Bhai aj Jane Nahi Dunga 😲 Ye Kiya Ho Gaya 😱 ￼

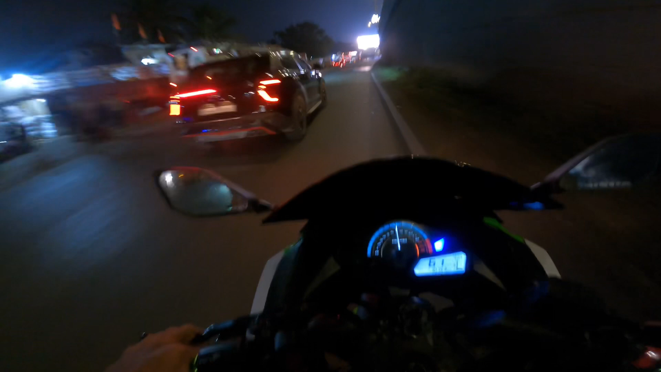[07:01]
भाई ऐसा लग रहा है ना, आज जो खुशी मिल रही है ना भाई, रिएक्शन पब्लिक का बहुत ज्यादा रिएक्शन मिल रहा है गाइस। बच्चे लोग है ना बाइक के सामने आ जा रहे हैं यार, जिसकी वजह से ना रुकना पड़ रहा है गाइस। ये देखो भाई नमूने।
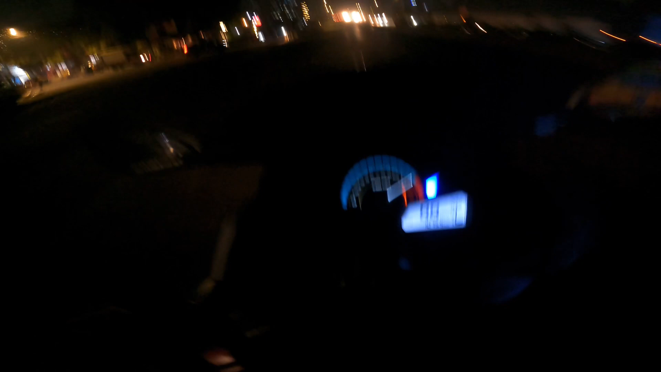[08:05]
बहुत ज़्यादा गंदा ट्रैफिक लगा हुआ है गाइस।